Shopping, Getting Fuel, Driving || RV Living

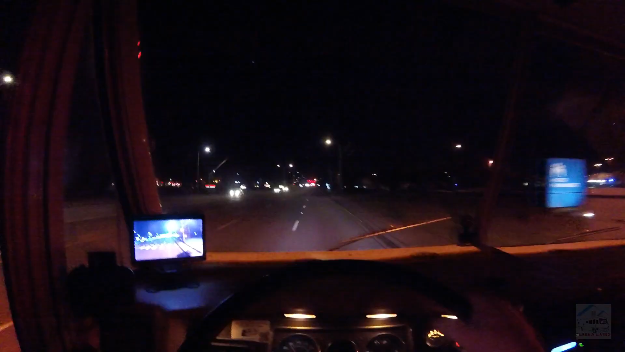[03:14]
My old stomping grounds. Cool to be back.
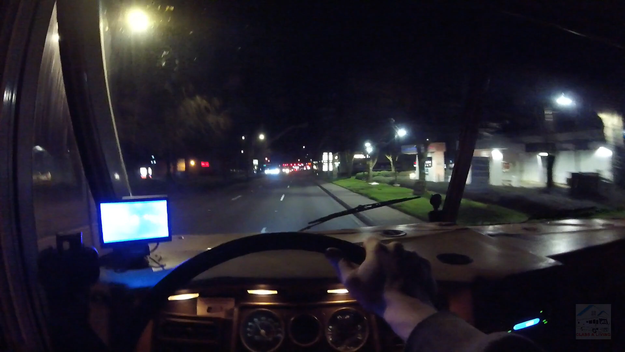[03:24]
Walgreens? I wonder if they're open. Why don't we step into Walgreens?
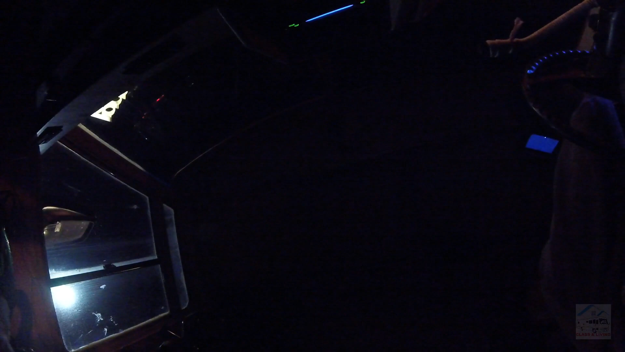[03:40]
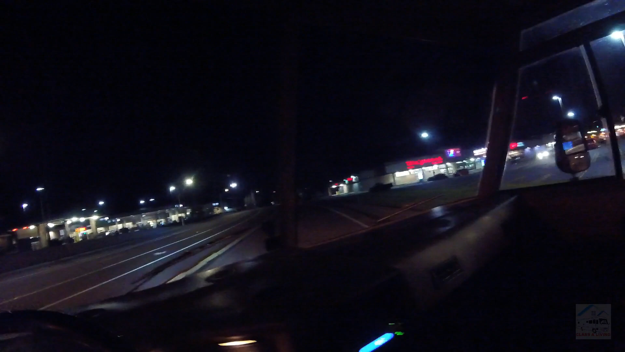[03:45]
Vancouver though, everything's open till like 10 o'clock.
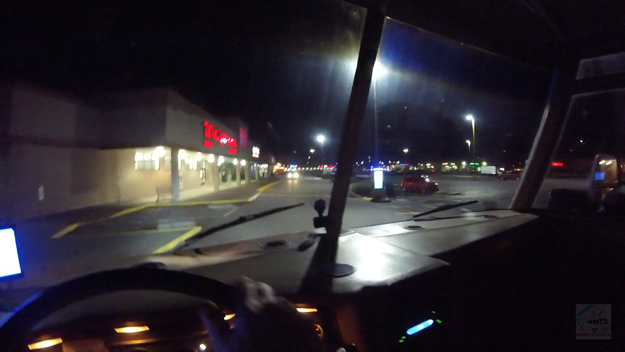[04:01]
Look at these fancy signs out here. Televisions in my parking lot. What the heck? Oh, it's a charging station. I've been hearing people talk about hacking these so you can pull power out of them.
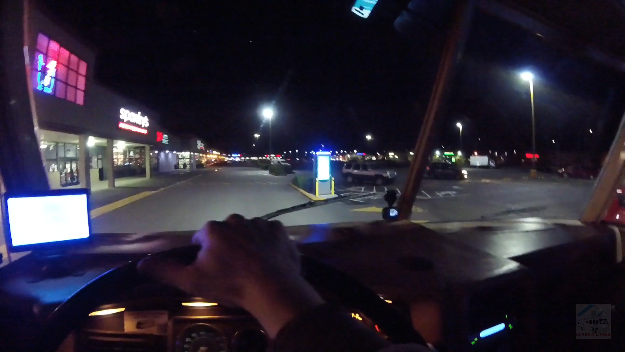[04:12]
Make like an adapter or something. So, Walgreens, are they open?
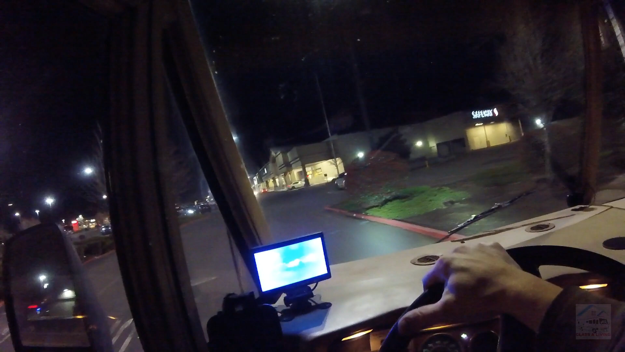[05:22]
Probably not, but I just want to, more than anything, find bleach. I love bleach.
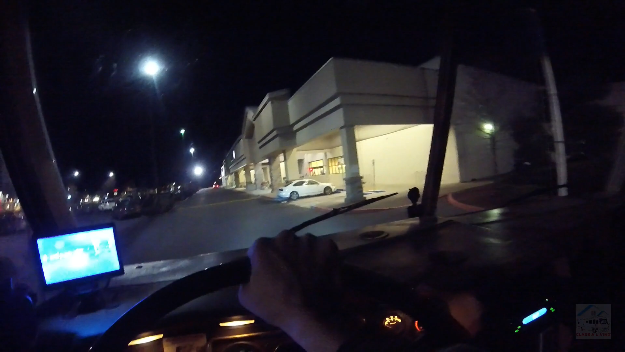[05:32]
I gotta clean my toilet. Go over here. Find some room in the back.
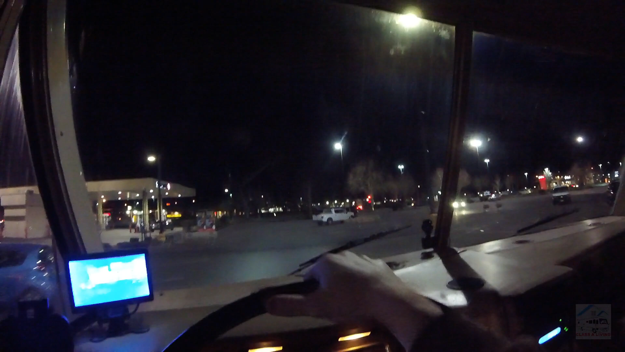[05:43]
Oh, there's an RV. Maybe we'll hang out over here, see what happens. See if we get the bothered.
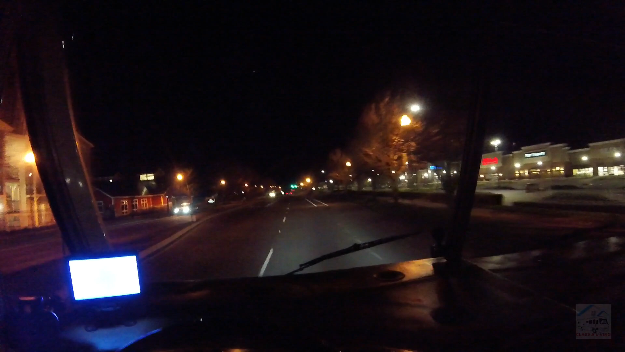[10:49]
This is kind of where I want to ride my bike through. It's a nicer part of Vancouver. It's close to where I used to live.
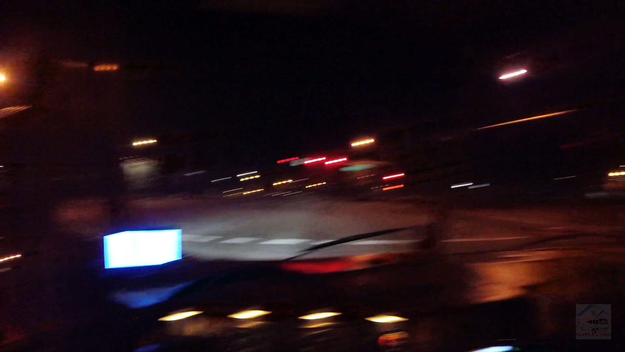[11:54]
We are now at a Lowe's. In fact, this was the second place I ever boondocked. First place is the Walmart behind us.
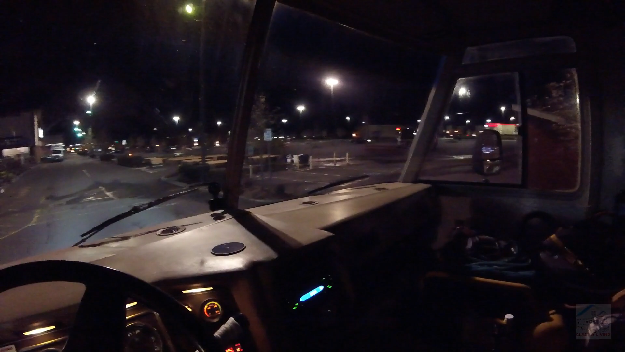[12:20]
I could probably park a little closer. It's late enough out. But I like walking. And this is where I parked it before.
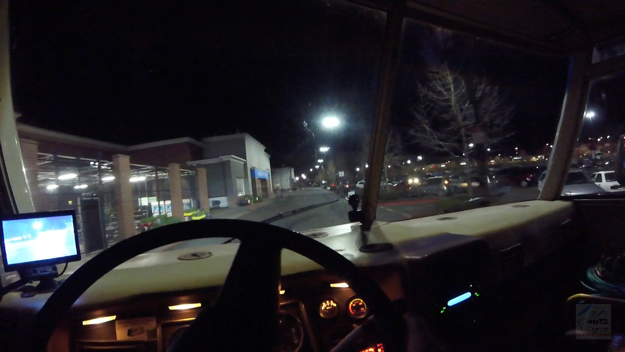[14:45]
Walmart and Home Depot, where it all began, kinda.
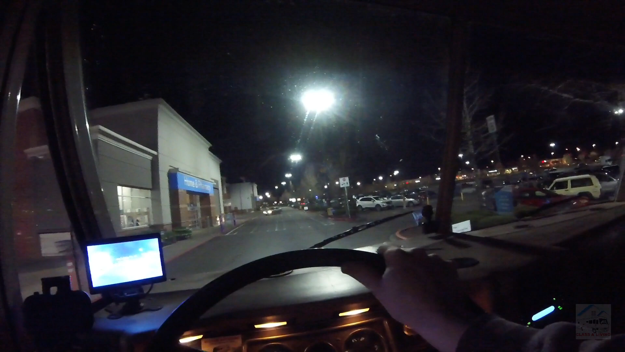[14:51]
Where the boondocking began, where I first went out onto the city streets. Do you have toilet paper? No. And got into it. I'm gonna go ahead and hop over to this Home Depot. I like parking over there. A little bit better. Plus there's Starbucks Wi-Fi.